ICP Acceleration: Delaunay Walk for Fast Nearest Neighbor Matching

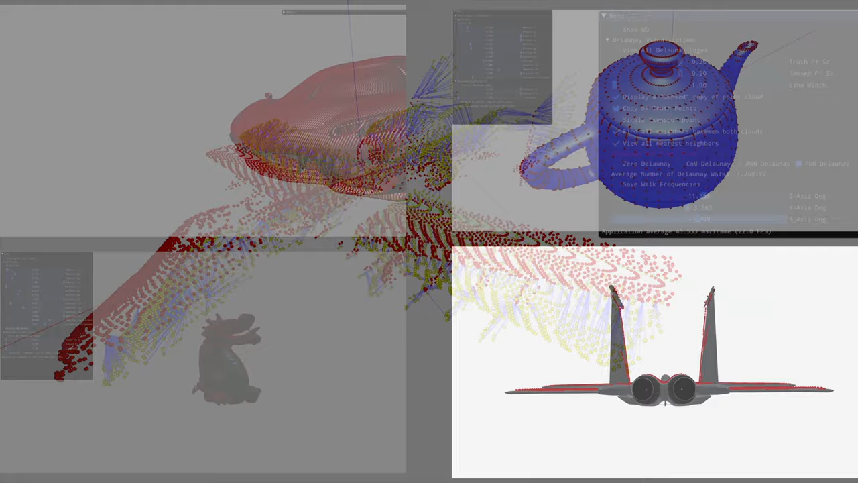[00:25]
providing a rotation and translation that minimizes the difference between corresponding pairs of matched points. These point clouds can be known in advance or generated from images, LIDAR, or other sensors.
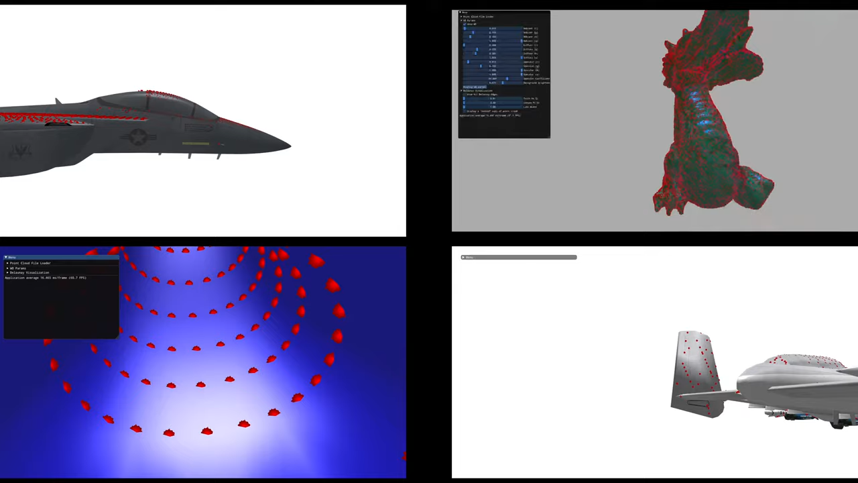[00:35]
A common point registration method,
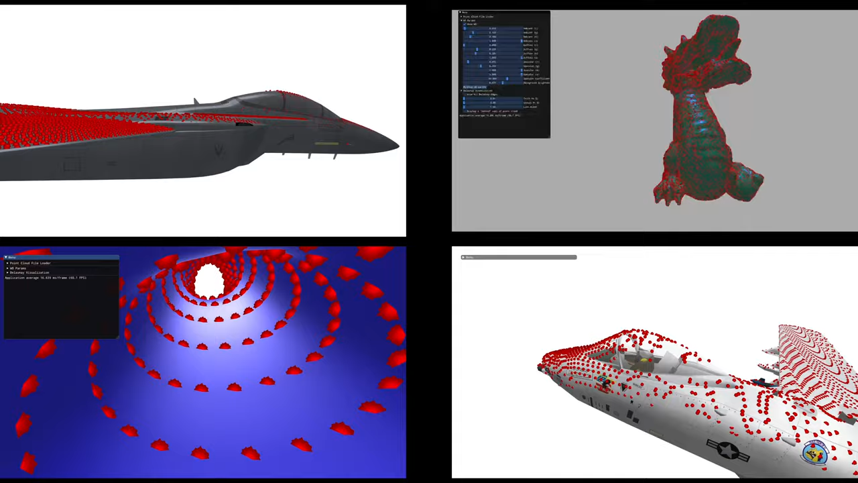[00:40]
Iterative Closest Point, or ICP, typically must execute in near real time. In self-driving cars,
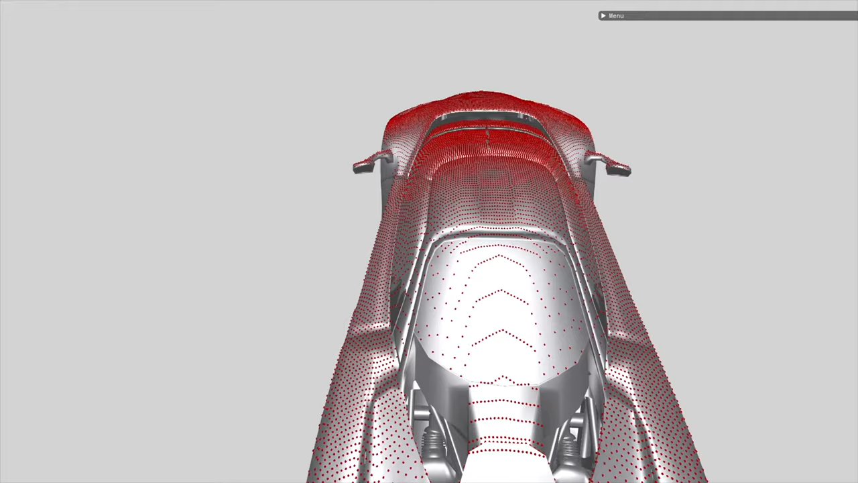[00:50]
onboard computers may utilize the transformation found by ICP to detect objects within the car's local environment and need to take immediate action.
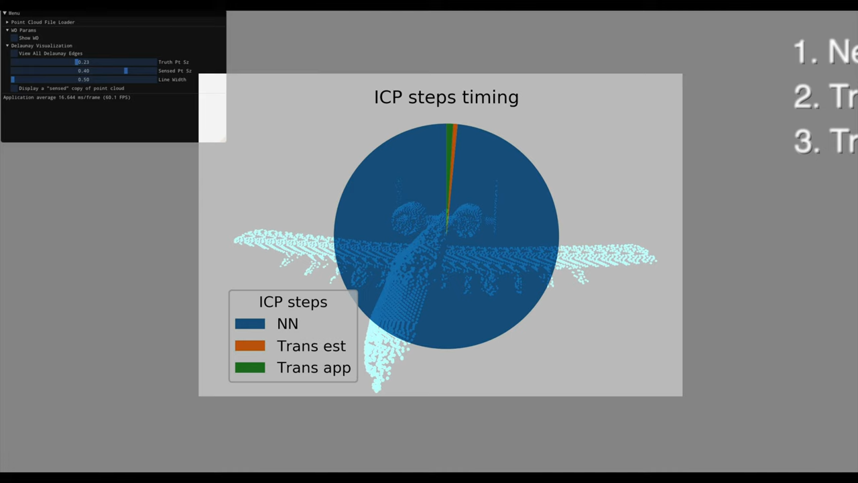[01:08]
the nearest-to-neighbor search consumes at least 90% of the processing time.
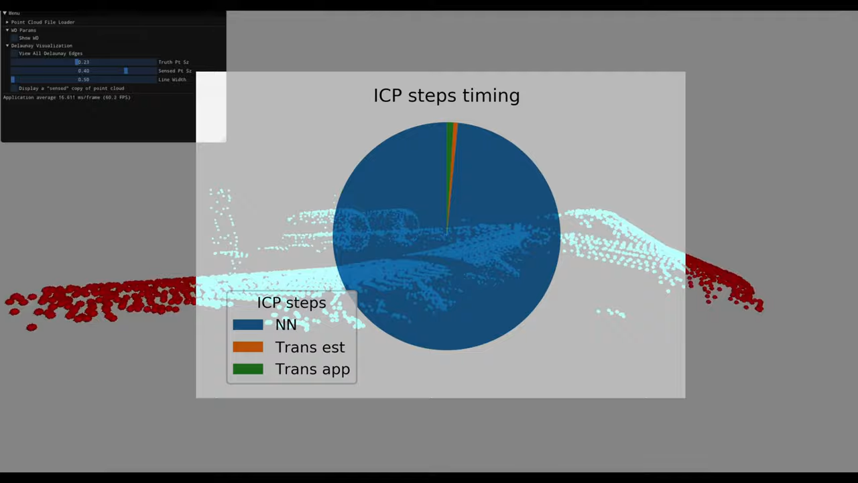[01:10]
For this reason,
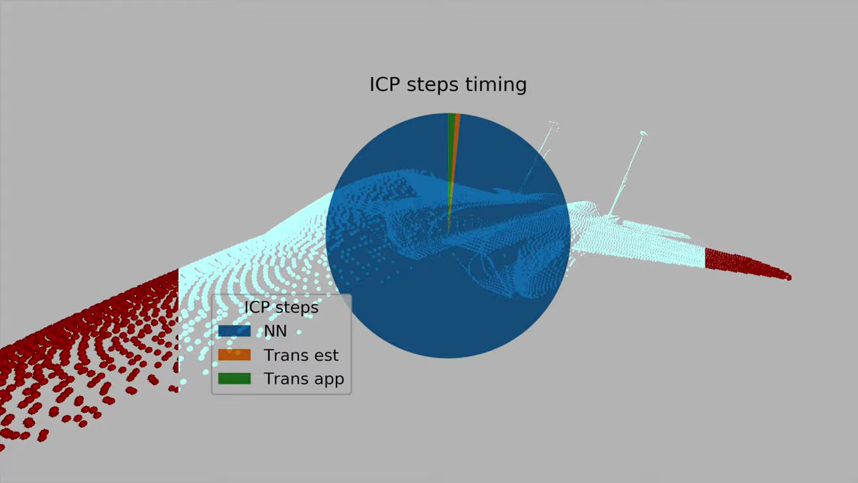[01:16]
our research focuses on accelerating the nearest-to-neighbor matching employed by point set registration.
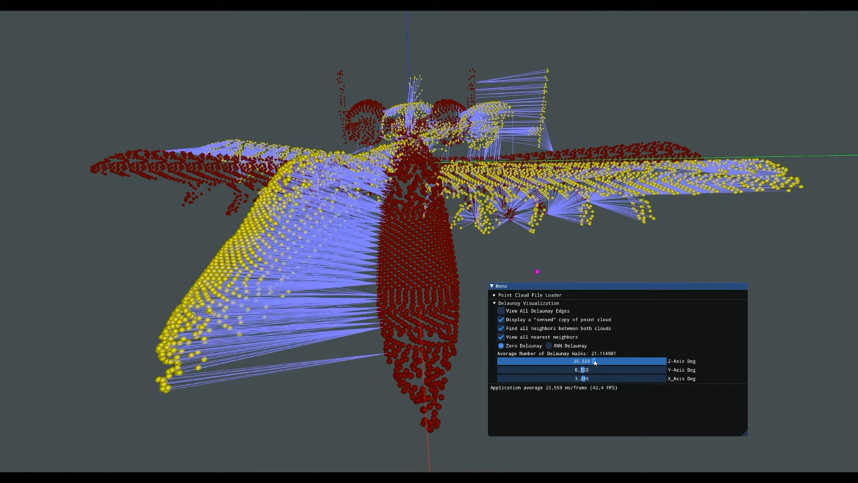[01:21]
Nearest-to-neighbor matching finds a point in a reference point cloud, seen here in red, nearest to a corresponding point in the sensed point cloud, seen in yellow.
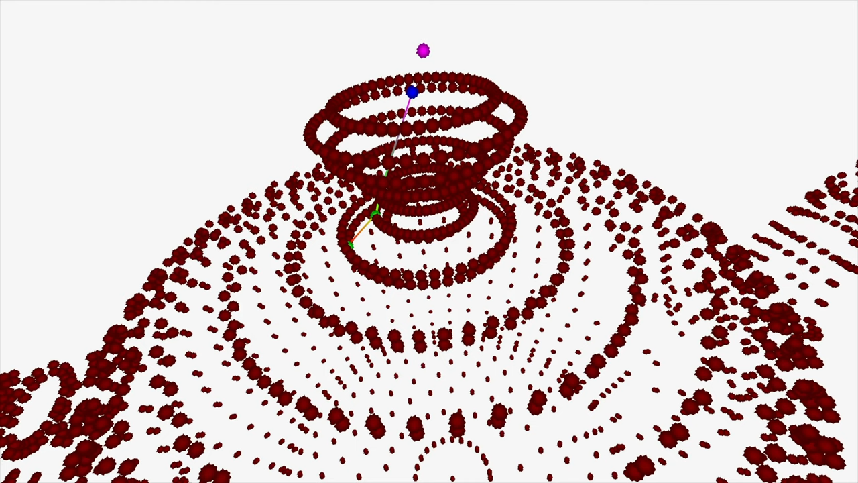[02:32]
If the query point is closer to any of the points connecting to the starting point, we walk to that point and restart the process.
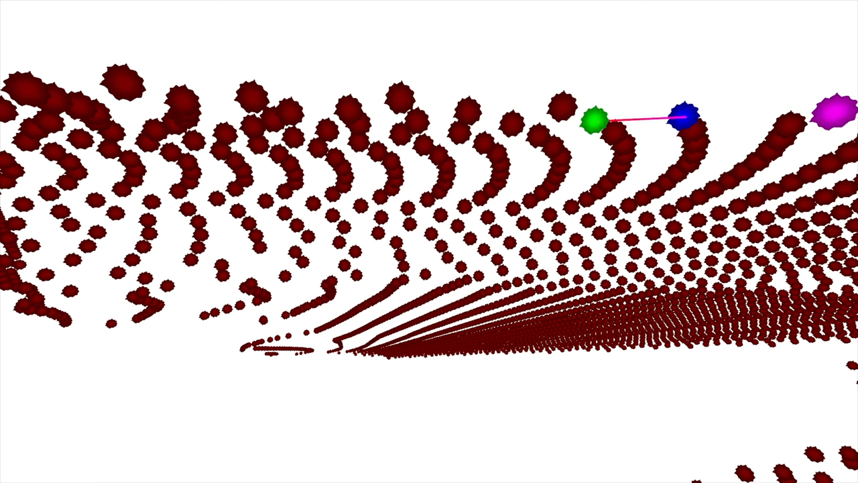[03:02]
Since the points move gradually each iteration, the new neighbor points should be close to the neighbors in the previous run. We can use the previous neighbor as a starting point and likely not have to travel far.
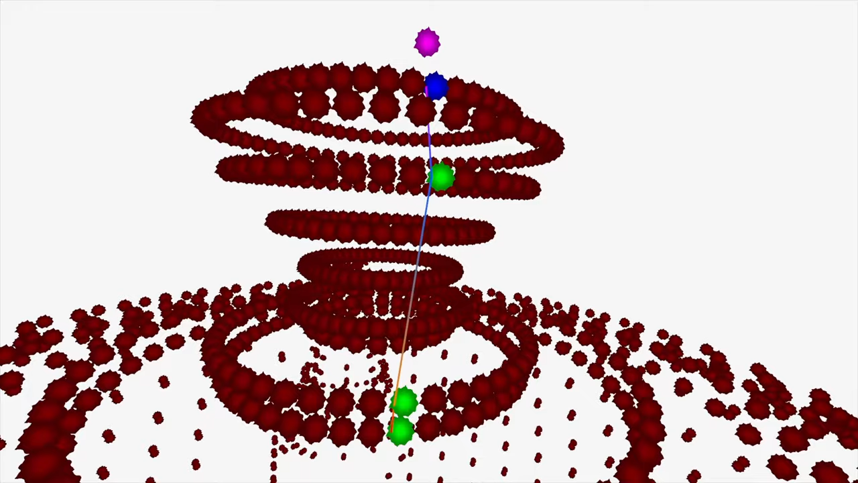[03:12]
Our research shows when starting from the previous neighbor, it only takes on average one or two walks to find the new closest point. That number is also independent of the total number of points.
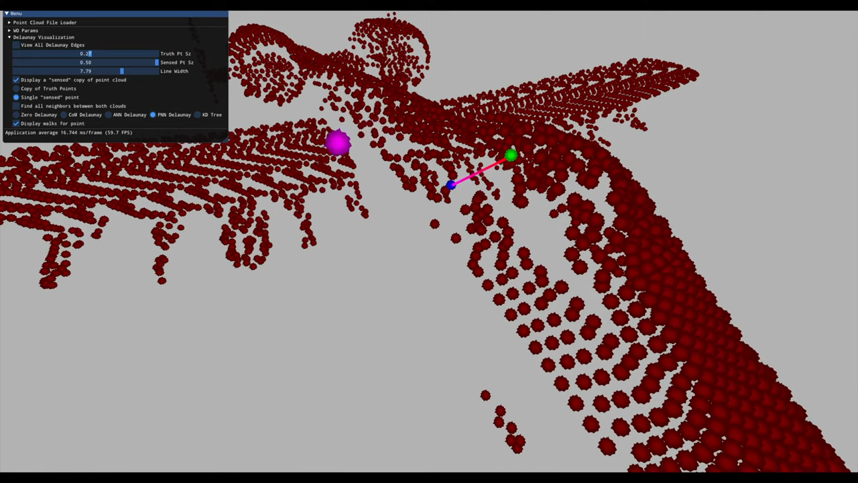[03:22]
The main takeaway is the Delaunay walk greatly accelerates the search from requiring to search a tree from the top to bottom to only taking a few steps along the Delaunay edges.